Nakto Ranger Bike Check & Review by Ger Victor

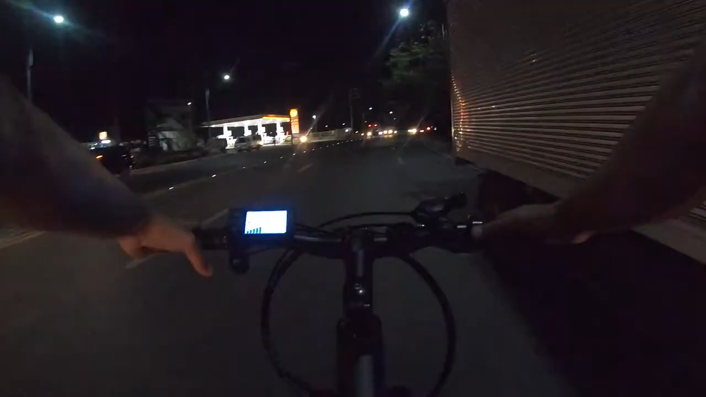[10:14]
Lights are more than enough pag sa night rides and ang maganda pa mababa yung placing nito kaya kita ka agad yung sahig. Partnered na rin ito ng malakas na busina para sa busy traffic.